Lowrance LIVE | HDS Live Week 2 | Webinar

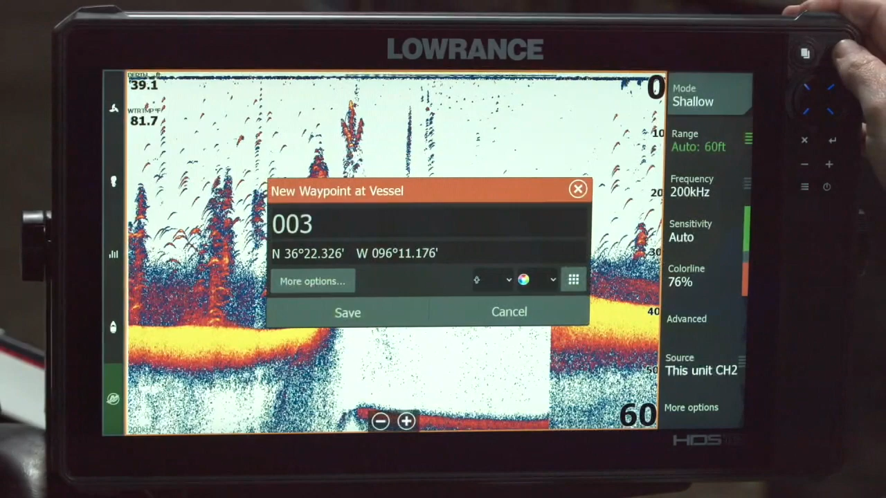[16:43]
I have my regular one that is just new waypoint at vessel. Or I have, if I press and hold the pages key, I've now created a waypoint at that spot with the symbol I told it to use. So, you know, quite a bit of flexibility and functionality in those.
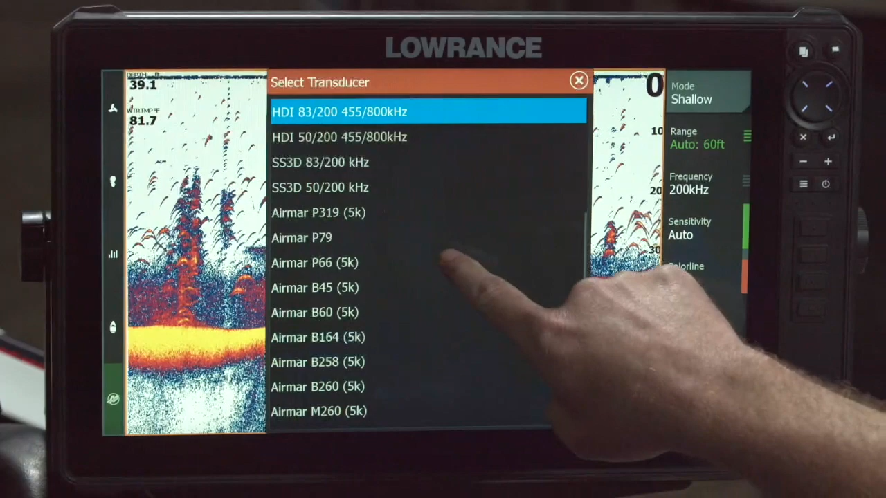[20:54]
I've got it set as my PDWBL, so that's my in-hole puck.
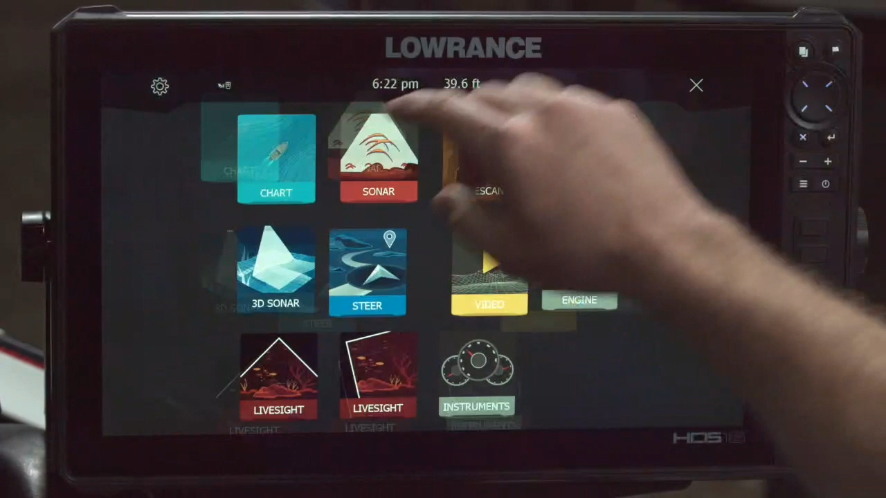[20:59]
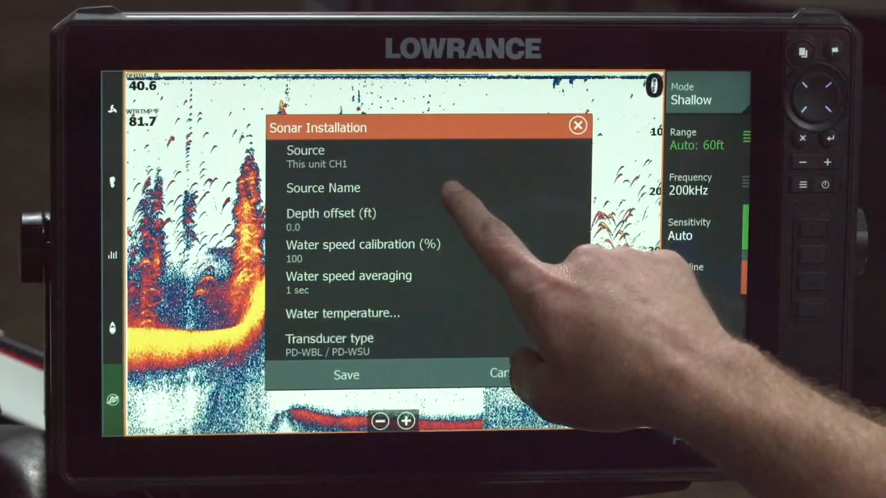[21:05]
But one thing we didn't get to last week that's actually pretty powerful is you see it's channel one here. Here's all the settings that you can go through and adjust if you want to adjust your depth upset or your temperature. But if you see where it says source name, right now when I look at this on my sonar panel, it shows this unit channel one.
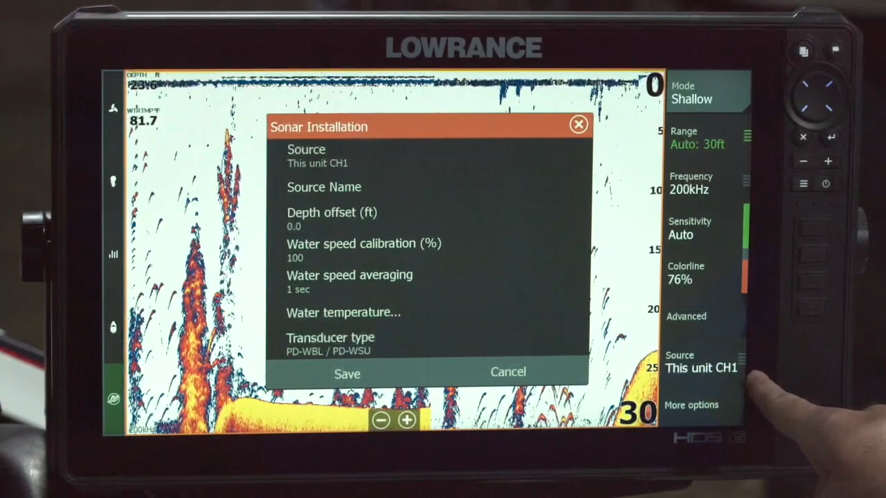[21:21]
And if I look at the other transducer, even though we know it's an active imaging, it'll say this unit channel two. If I go right here and I put puck, and I press enter and save, now my source is puck.
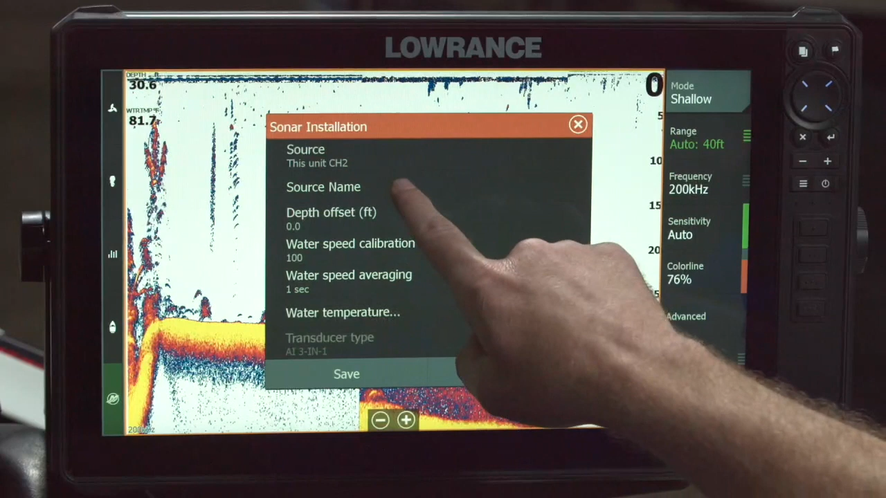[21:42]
And I'm going to name this one AI three in one.
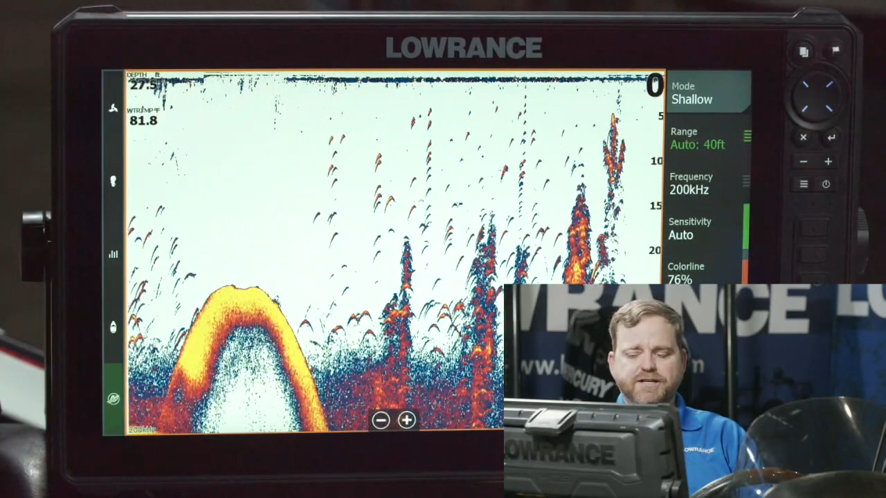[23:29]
So in multi-source mode, I have this button that says source. In single-source mode, I would have a list of every available frequency right here. So it'll say 200 kilohertz channel 1, 200 kilohertz channel 2, and it'll list them all right here. So depending on what mode you're in, depends on how you pick your active sonar.
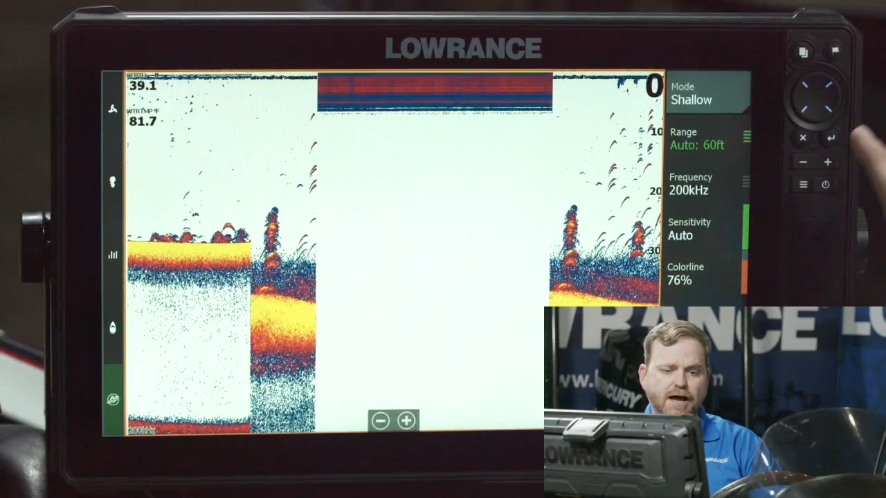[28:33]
On screen: water 81.7°F
But I think you'll understand and relate to them a little bit better when you're on the water. So one thing we're looking at doing in the future is actually trying to figure out how to do one of these live from the water. And you can actually see the impact of these changes. But for now, you just have to live with me in the echoey shop showing you on a simulator data. So as we go through the menu, the first thing you'll notice is mode. When you pick when you I think we talked about this last week,
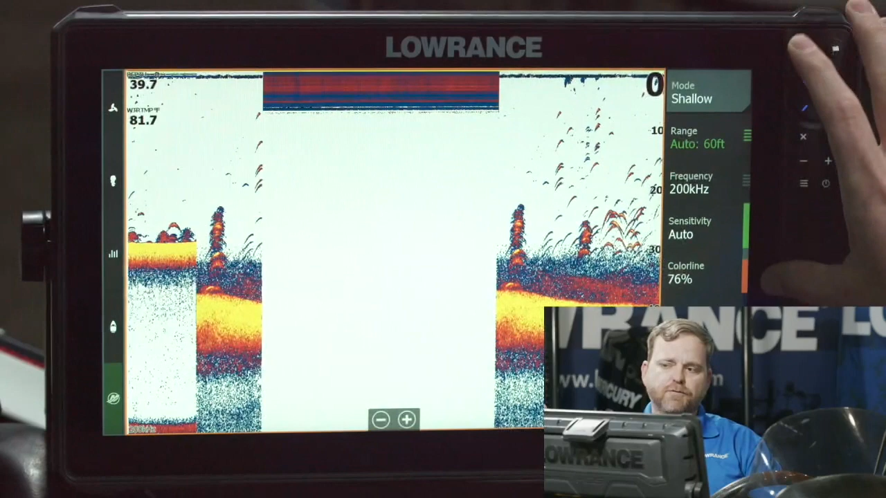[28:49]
but one of the first things for the overwhelming majority of Lowrance users, we fish 60 feet or less in water and especially people that fish lakes and rivers. So always pick shallow water mode if you fish less than 60 feet of water.
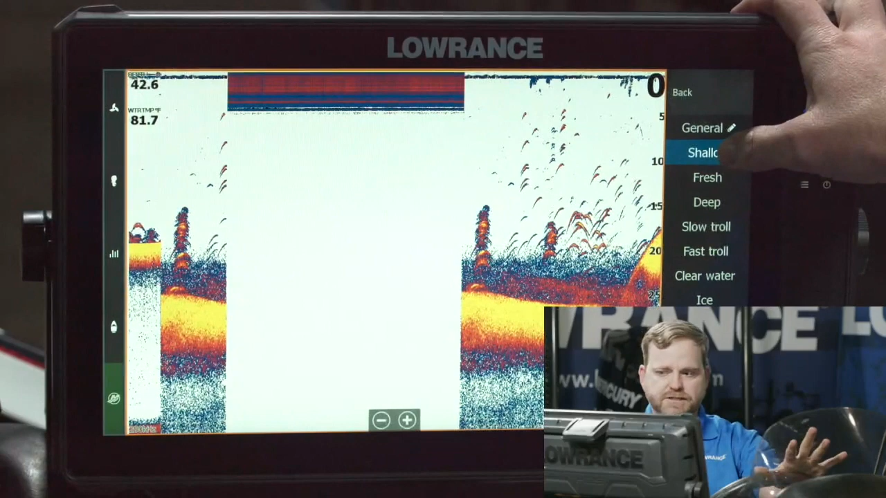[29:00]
On screen: water 81.7°F
If you fish fresh water, but you fish deeper water, if you fish the Great Lakes or a lot of that, you know, some of the lakes in Europe that are that are quite a bit deeper than what we have here, you can pick fresh water.
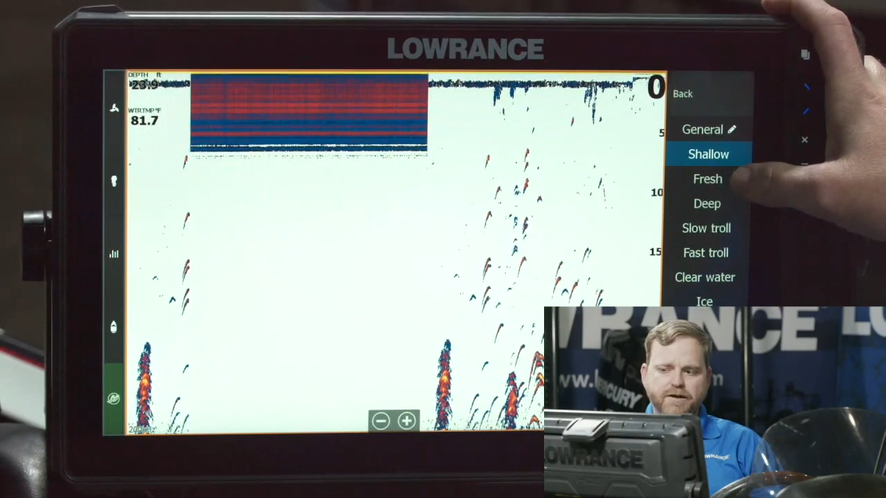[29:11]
On screen: water 81.7°F
What this mode does is this tells the sonar where to start searching if it
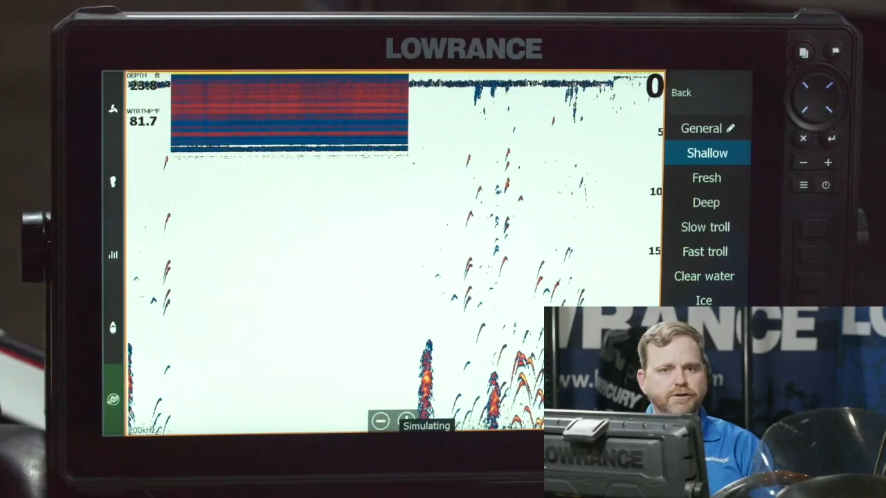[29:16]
On screen: water 81.7°F
loses bottom or the first time it's trying to acquire bottom. So if I have this set deep and I have it looking at
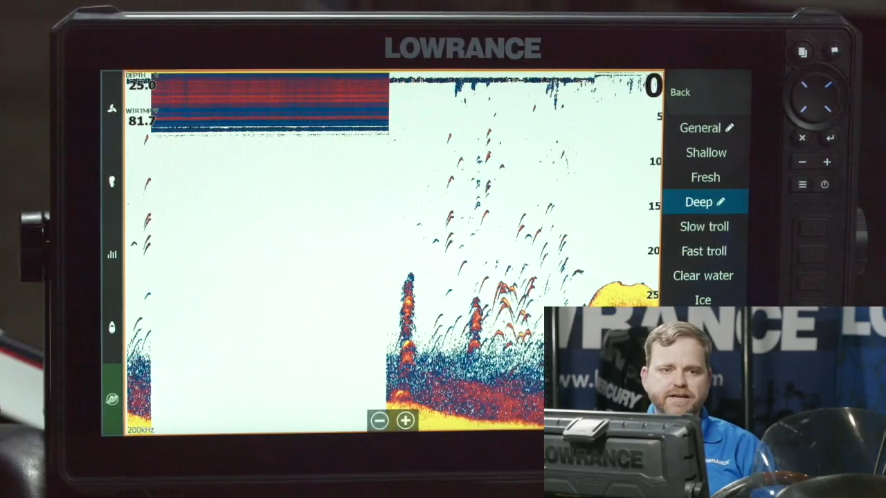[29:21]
a 10,000 search 10,000 foot search depth and I'm in five feet of water, it's going to take forever to find the bottom. So for me, for what I do, I always pick shallow.
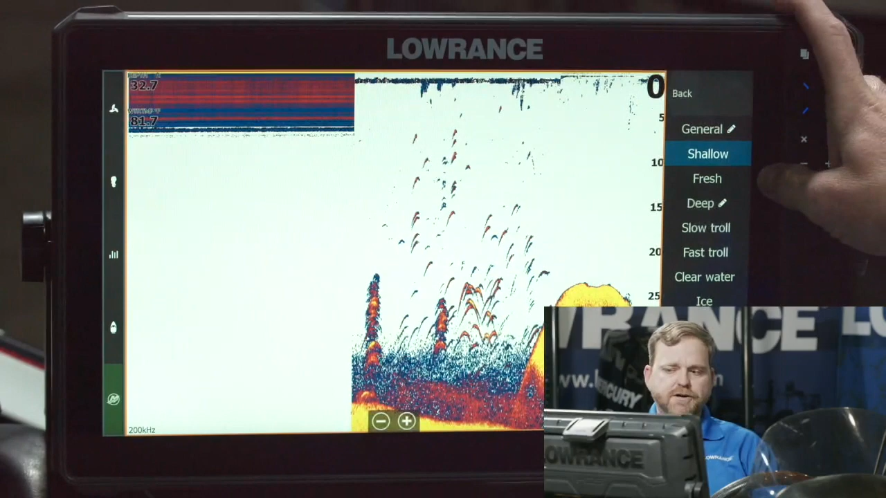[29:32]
My alternative would be if I were again fishing in a deeper lake, I might pick fresh, but I usually just pick shallow and leave it. Shallow, fresh and deep are the three main ones. We do have an ice fishing mode. We do have a slow trolling mode and a fast trolling mode.
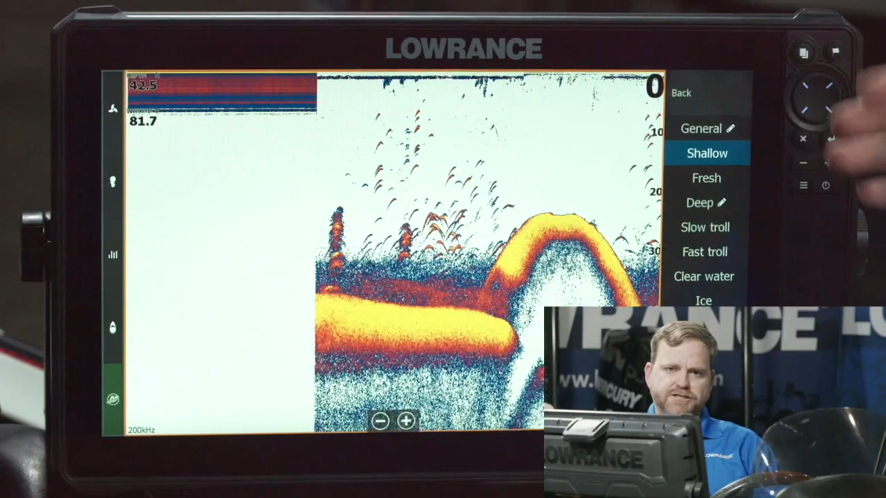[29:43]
Those those change your scroll speeds and your ping speeds a little bit. But for the overwhelming majority, the people I talk to on a day to day basis, pick shallow water mode and leave it there. And then as we go down the list, the next one we have is range. There are two ways to use range. I usually leave it in auto. The only time I wouldn't leave it in auto is if I really wanted to keep the fish finder sitting at a specific depth. So here my bottom is 42 feet.